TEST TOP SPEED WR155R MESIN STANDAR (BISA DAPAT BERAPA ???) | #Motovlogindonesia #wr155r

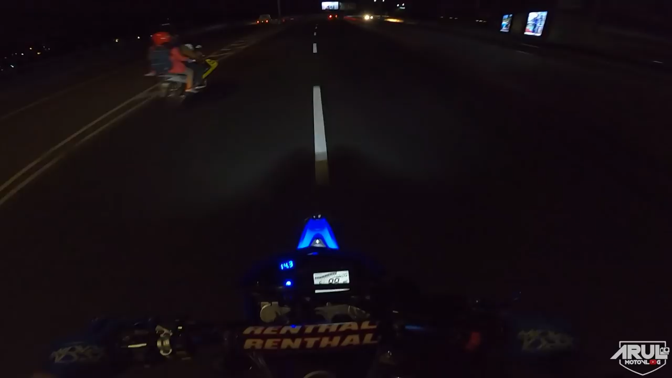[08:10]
Berarti tadi tuh mentoknya 127. Soalnya tadi pas yang 130 itu apa,
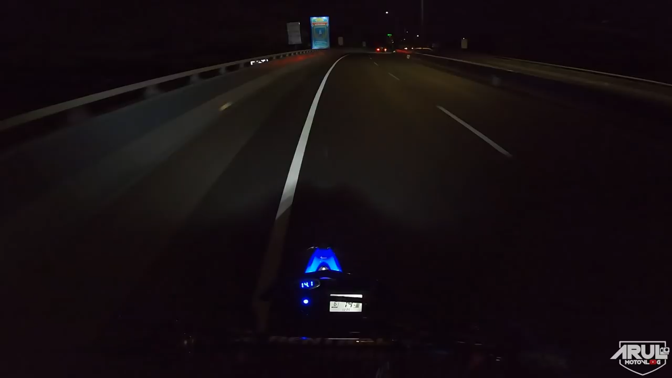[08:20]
yang pas nyentuh 130 tadi tuh jalannya agak nurun, makanya dia langsung 130. Berarti mah mentok 127.
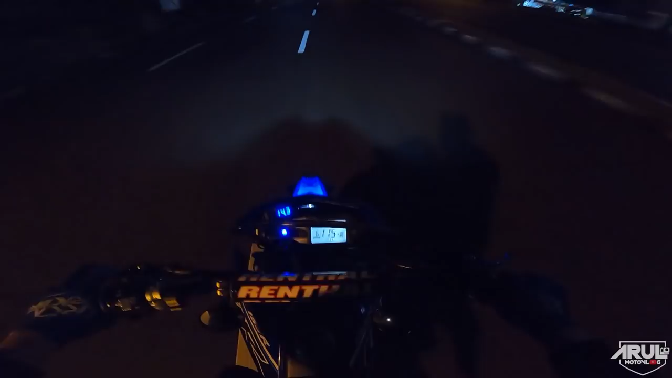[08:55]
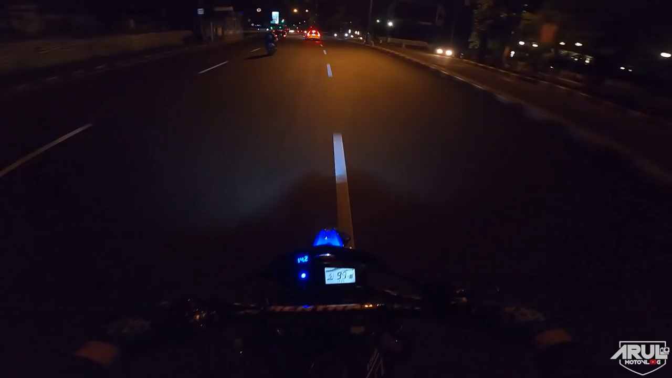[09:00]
Hati tadi dapat 127.
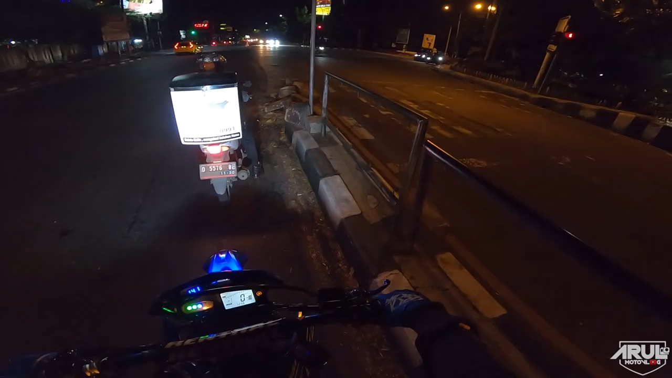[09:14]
Mentoknya 127, 126. Soalnya tadi kan bisa nyentuh 130 karena jalannya agak nurun. Oh, di ishub.
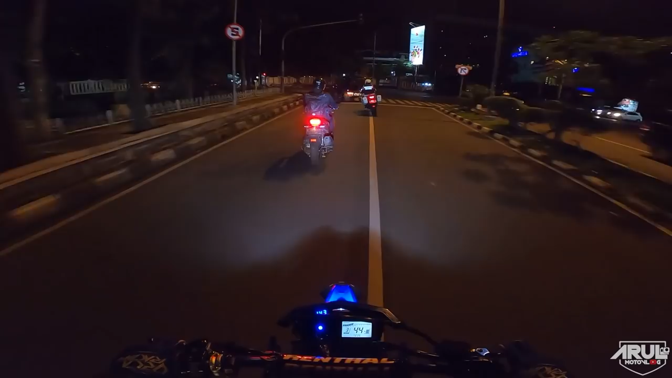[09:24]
Kirain teh polisi aja. Tapi yang di depan tuh polisi kayaknya.
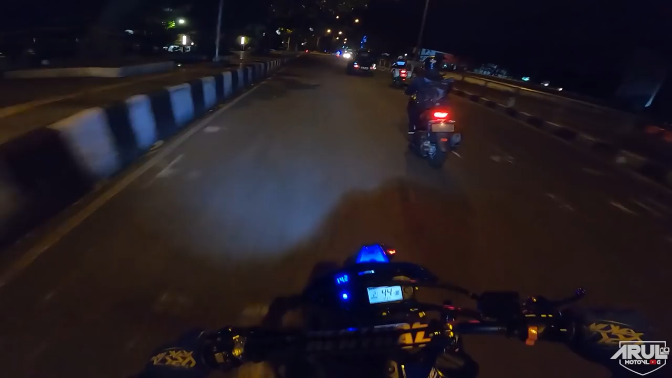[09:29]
Polisi, coba kirain teh disub anjir. Soalnya tadi yang di belakang disub. Ntar dikiranya balap liar lagi.
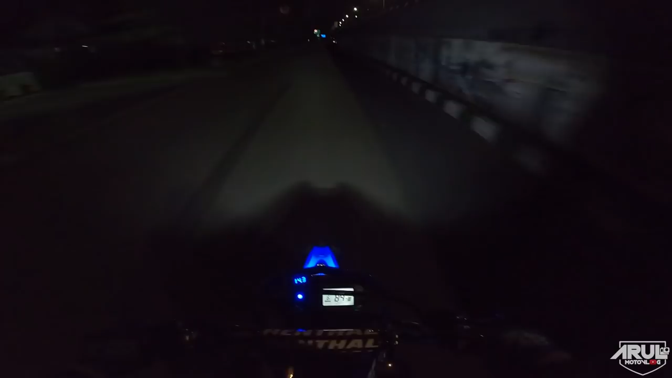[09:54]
tengah malam kebut-kebutan, ntar dikiranya balap liar.
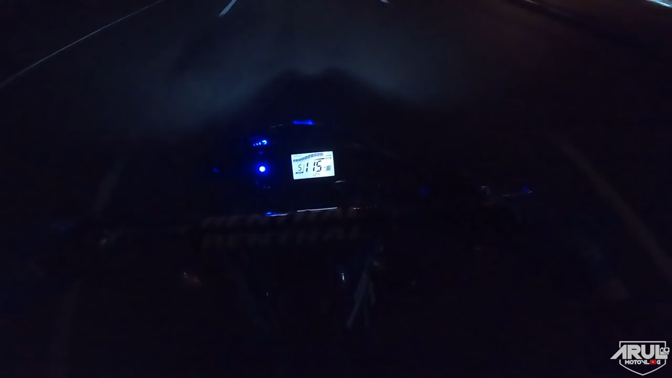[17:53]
114, 15, 16, 117, 118, 119. Gigi tiga. 80, gigi 4, 90, 97, gigi 5, 104, 105, 107, 109, nanjak ini mah jalannya.
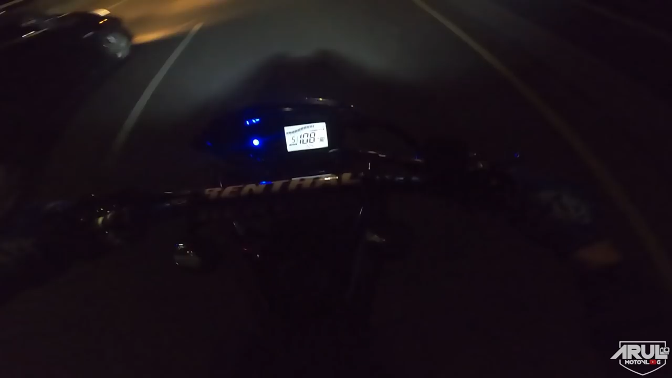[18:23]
Gigi 5, 103, 104, 105, 107, 110, 111, 113, 114,